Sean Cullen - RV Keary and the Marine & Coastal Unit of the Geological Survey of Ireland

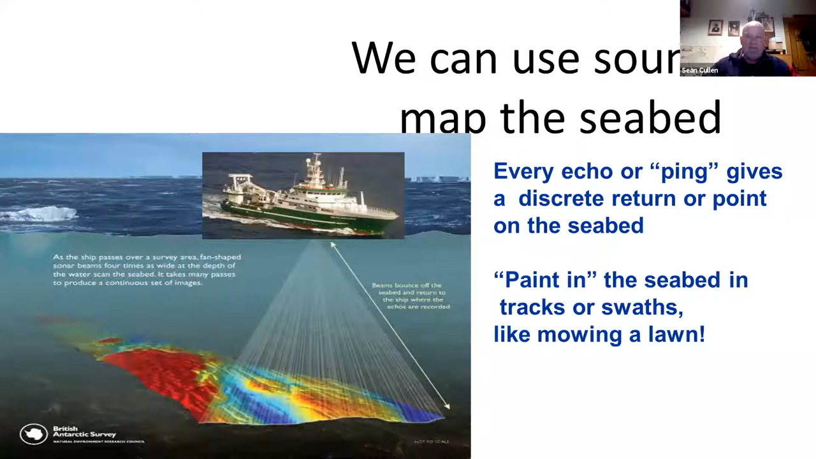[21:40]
and they are spread out in a swath, which allows you then to, um, you know, discreetly pick out points and make a 3D image of the seabed as you move along.
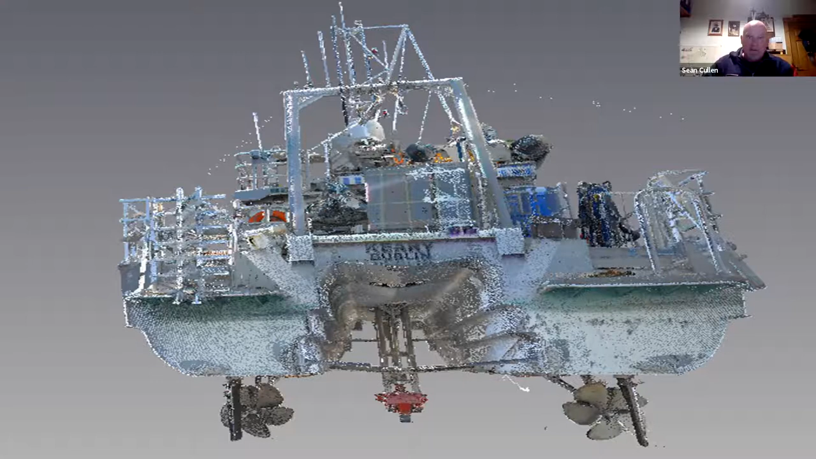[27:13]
multi-beam beams, and you take the mathematical, um, motion out of it, which we measure very accurately, that's how you get a very good seabed image.
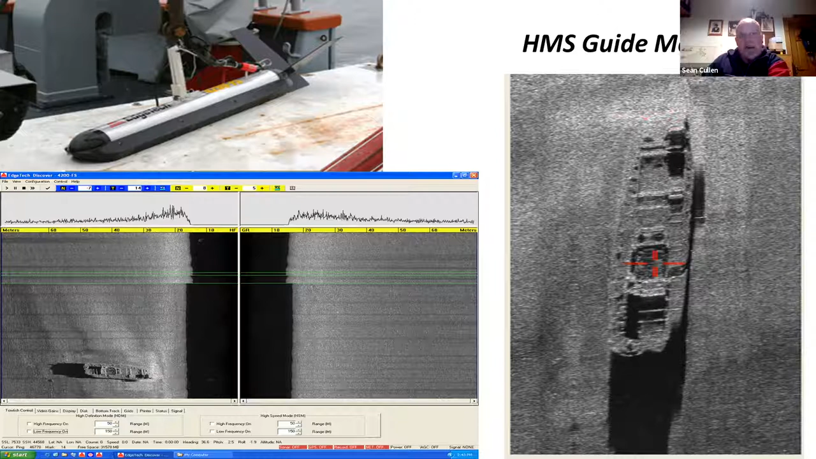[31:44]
Dorky it was a better picture of the wreck than what we get off a multi beam. However, these days, you'll see just now that the multi beam is. Dorky it's almost a better image unless you're trying to look underneath it. Now, I know there's a few divers in the audience there, and that was just.
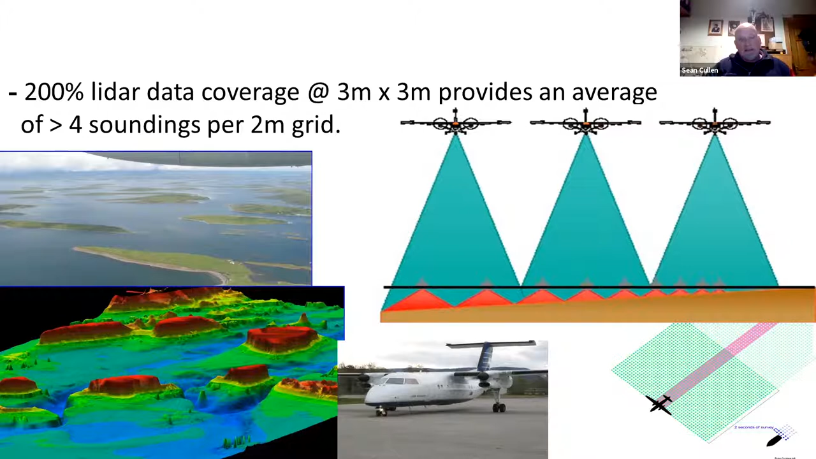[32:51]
So you have the red laser bounces off the surface and the green laser actually hits the seabed. And the difference between the two will give you the depth.
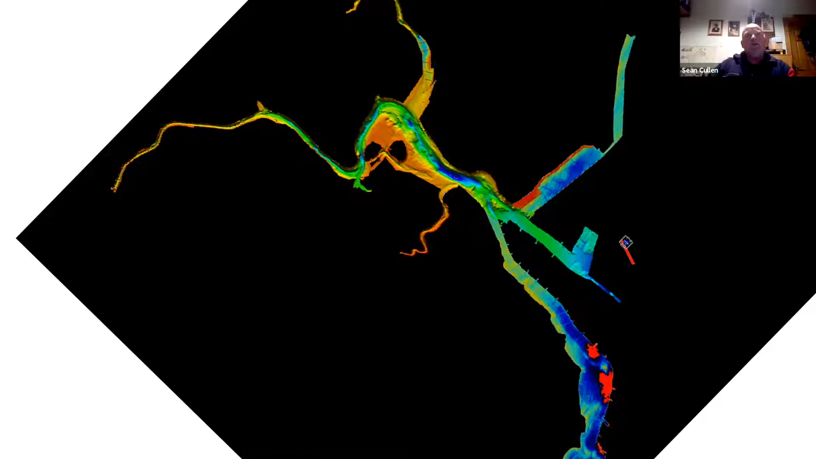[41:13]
It looks like a ghoul with two black eyes and tentacles or something. It's just cork harbor and the eyes are
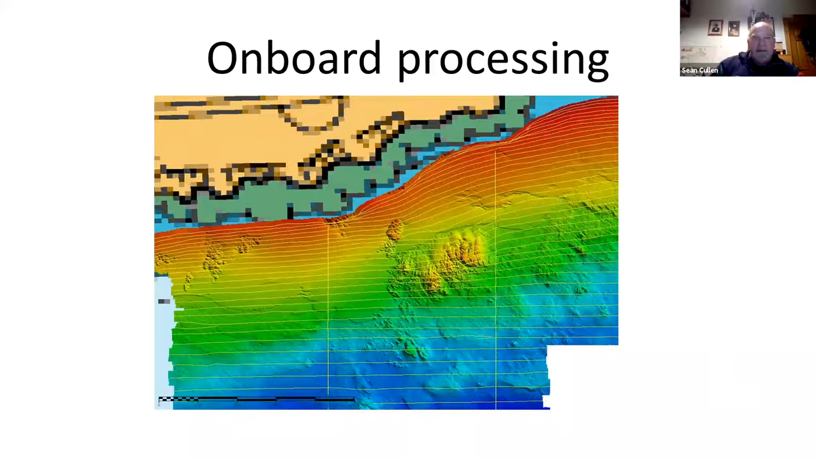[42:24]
And then you start seeing the real seabed. When you first go up and down, because each little yellow line there is one part of the boat. The first time you do it, you look at the data and you say, nobody will ever want to use this.
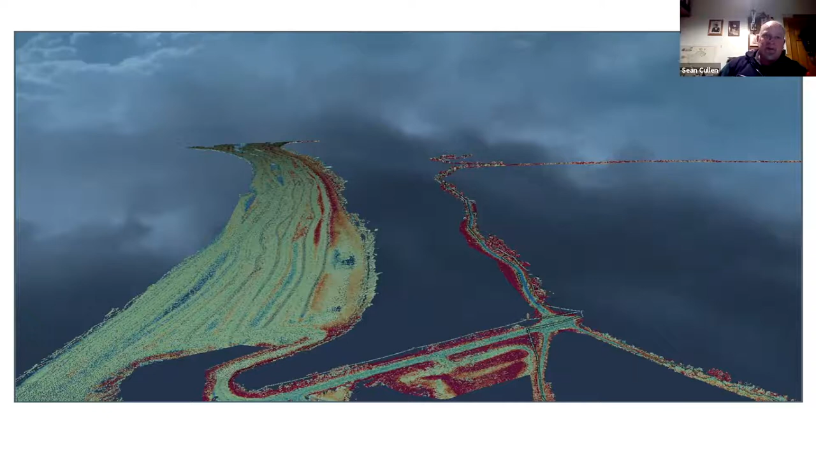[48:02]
We have a laser scanner we can put on a Jeep and ride up and down the beach and get really high resolution data that you can use for monitoring the changes on the beach.
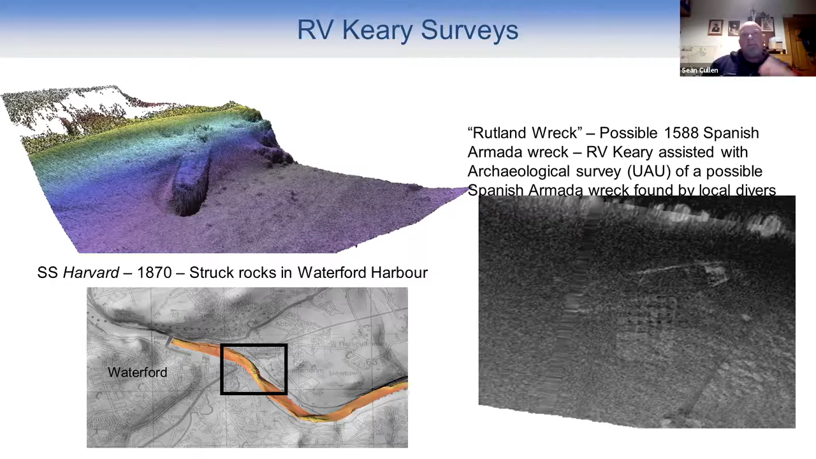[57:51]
But you can see here, like the, they're not great images and wrecks, you know, that's really because the systems we're using are still maturing at this stage.
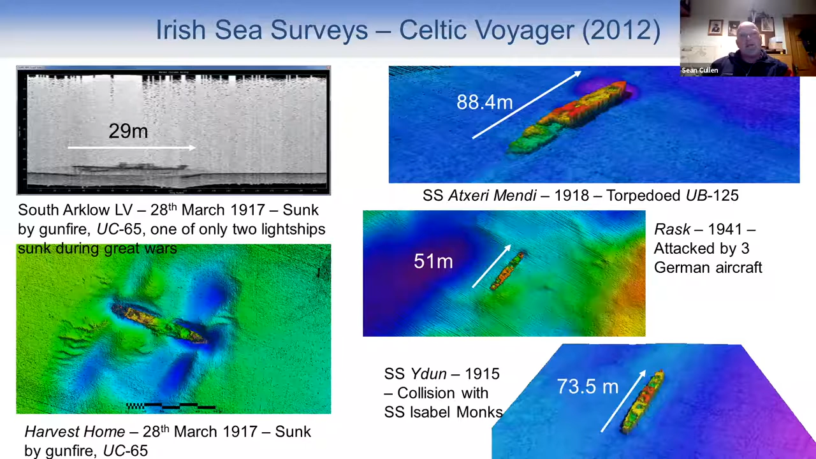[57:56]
And here it was down in your, no, sorry, in Skull.
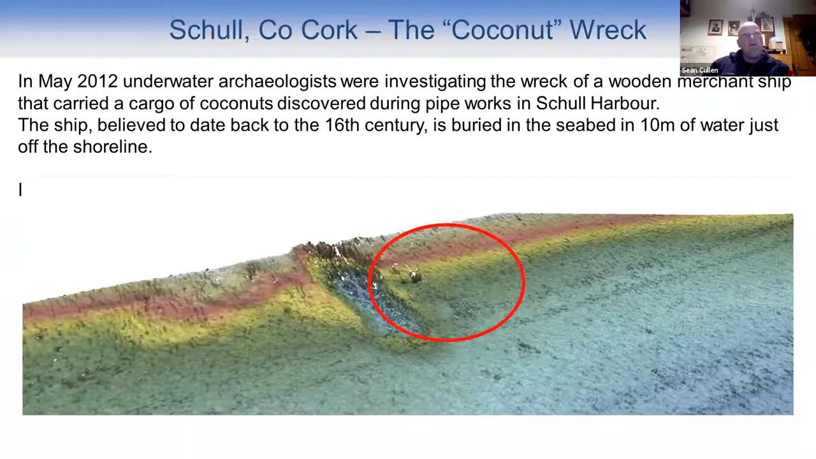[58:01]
Somebody, the dread, I mean, a dredger, it's sort of knocked into a wreck in the top of the image there.
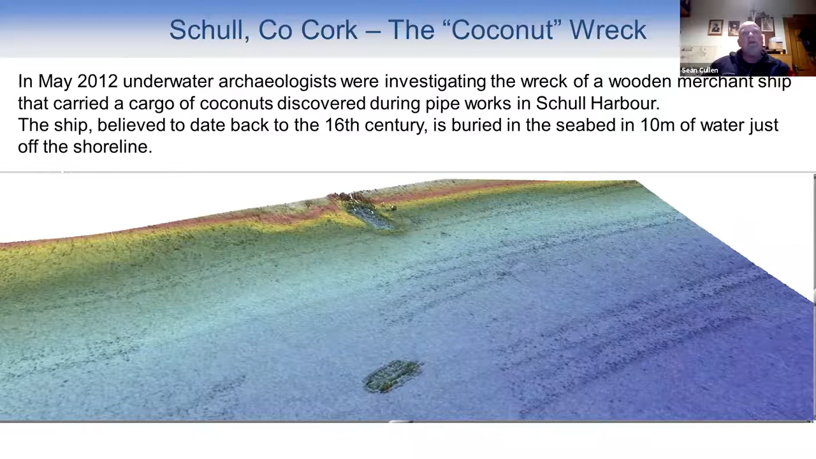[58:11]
So we just surveyed the whole area and found another wreck.
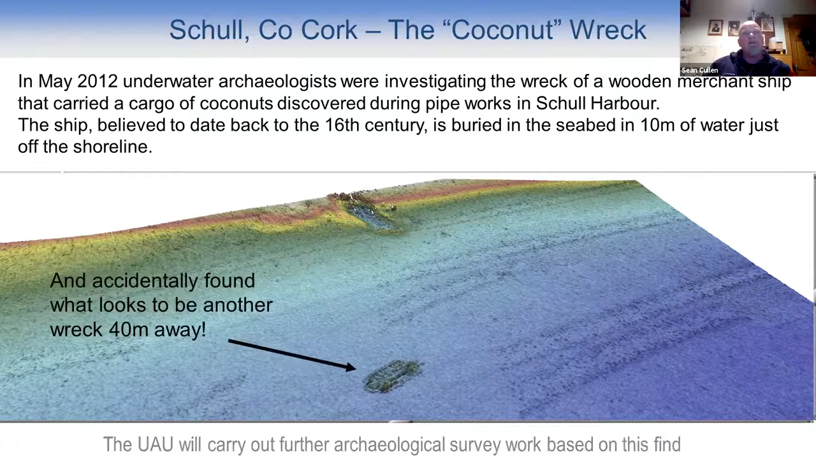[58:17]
And it's known as the coconut wreck, because there's a lot of coconuts found on board it.
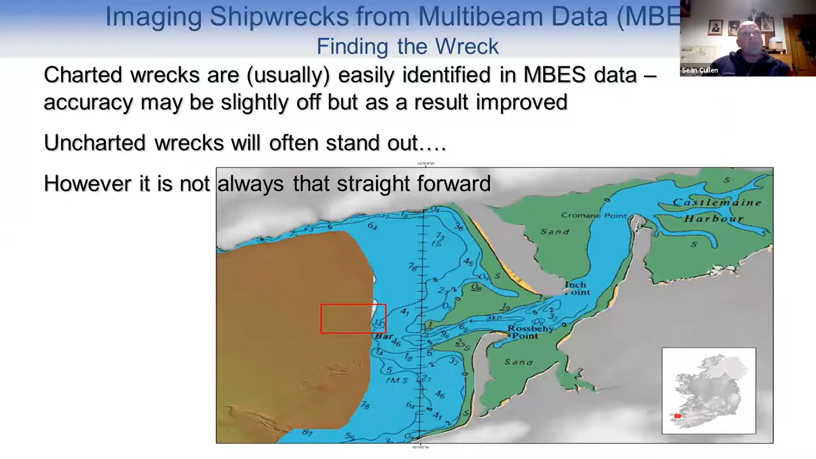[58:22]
So usually they're quite easy to see. Very often they're not that easy to see. Like in there, there is a wreck. It's hard to see it.
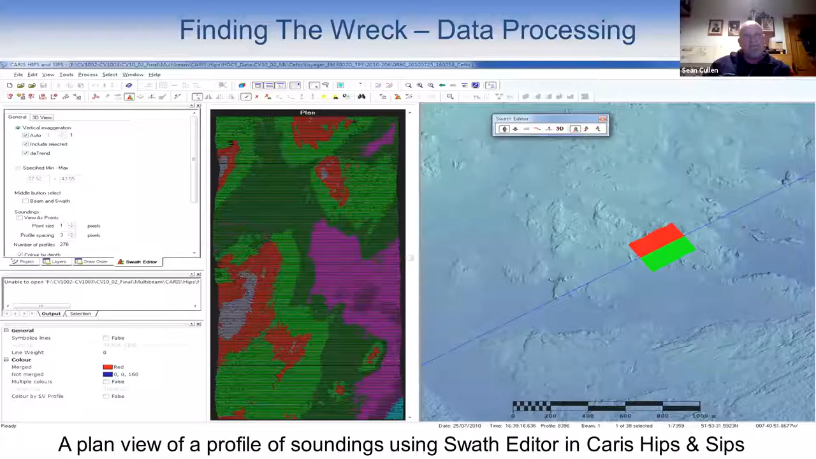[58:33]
So you have to do some analysis of it and you have to really go through the data in different kinds of ways and different ways of looking at it.
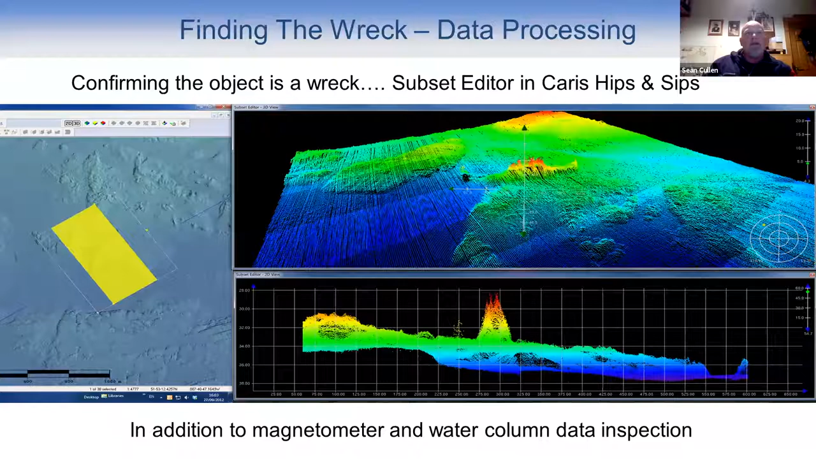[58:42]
And eventually it pops up and then it becomes something that you can actually identify.
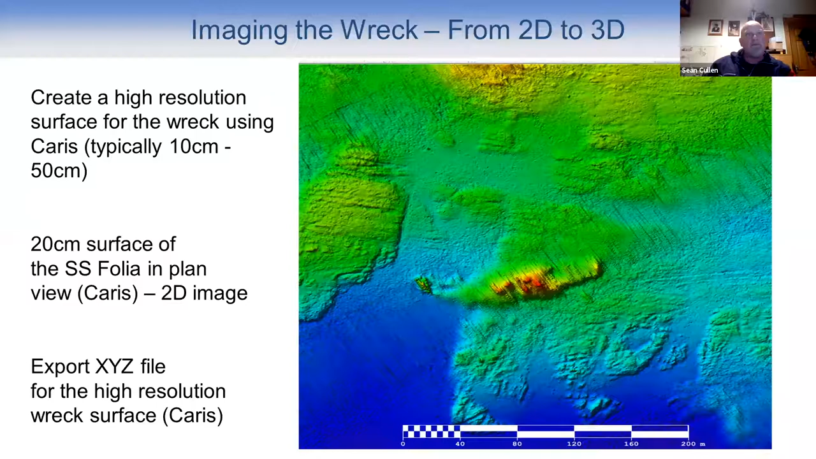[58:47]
Now just, I don't want to really draw attention to the Manchester merchant as such, but just have a look at the way that image looks now.
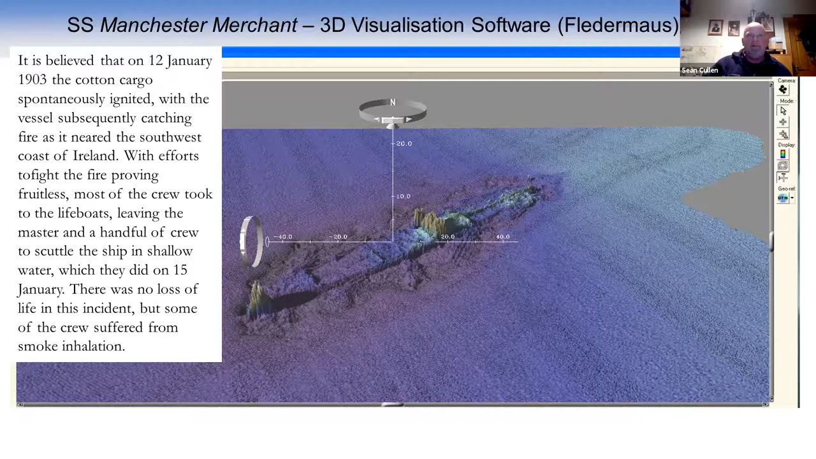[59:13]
And compared to a couple that'll come up later. And you can see that's probably in 2011, I think we surveyed that the first time with the culty Voyager.
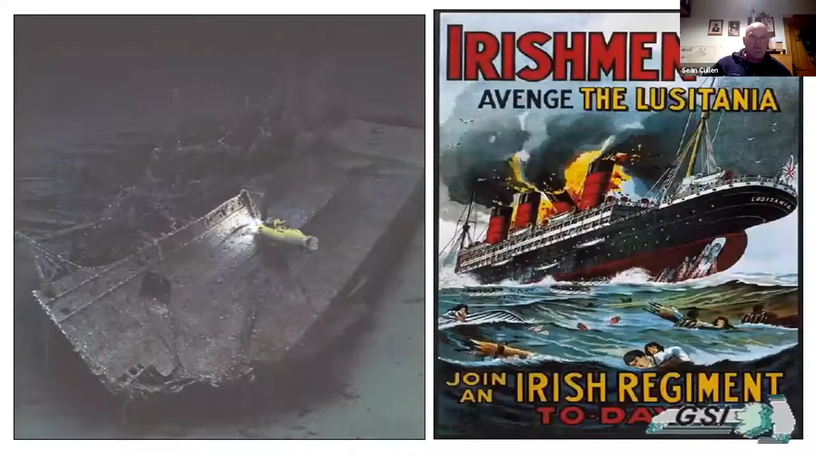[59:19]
Lusitania is obviously a wreck everybody's interested in. There's a lot of stories behind it. And that was one of our first surveys of it. So you can actually see all that sort of mow the lawn effect going. It's just a cross over the ship.
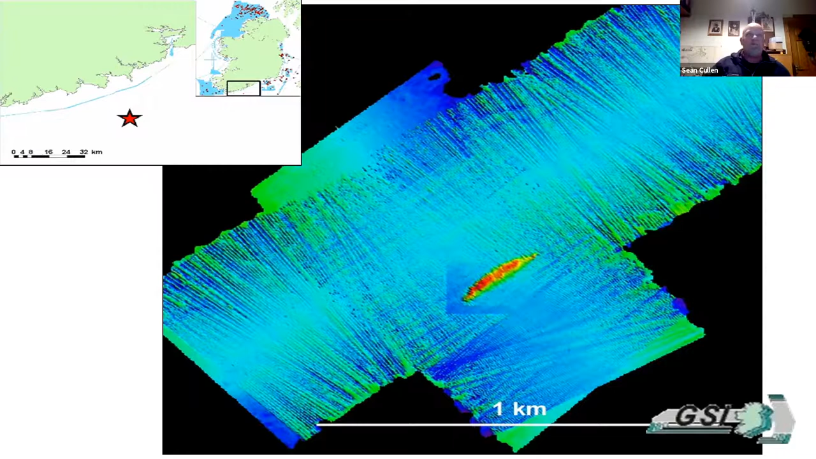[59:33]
And that's the kind of resolution that you get in 100 meters of water.
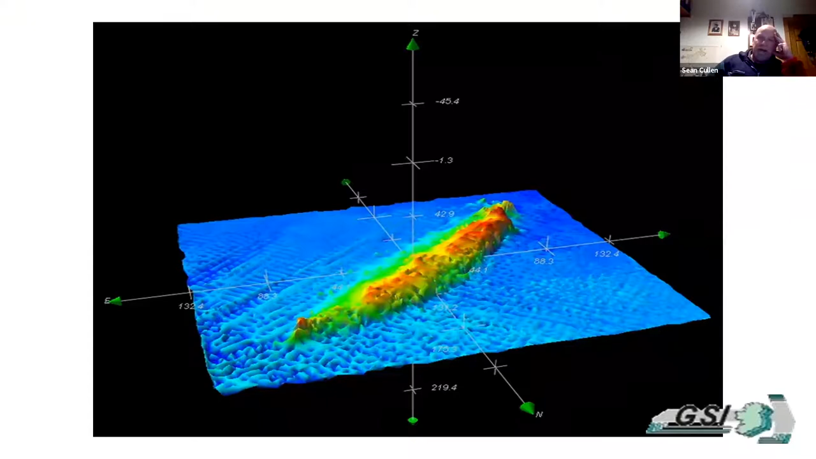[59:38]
So not brilliant. This is the second survey. We did it when we had the newer system on board and you can see it's a lot better. There's more definition.
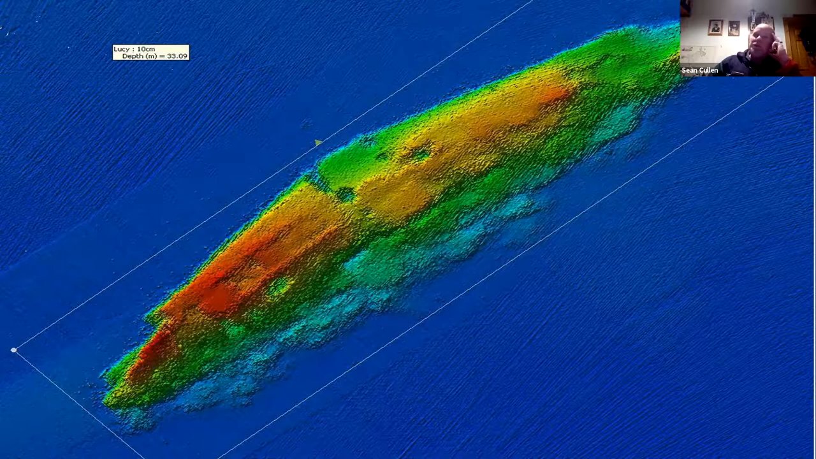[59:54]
On screen: depth 33.09 m
Unfortunately, I don't think I have the latest one we have. We can actually see the creases in the plates and that.